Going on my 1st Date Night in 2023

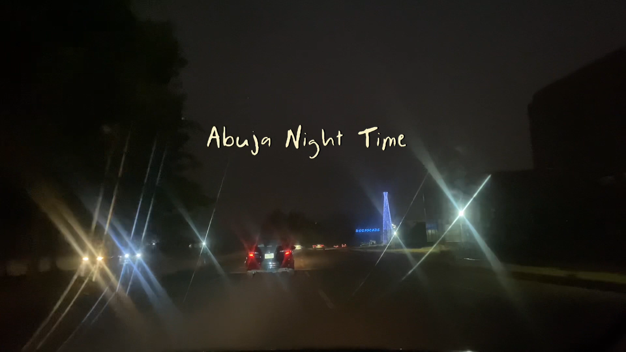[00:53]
abuja now this is abuja night time this is how abj looks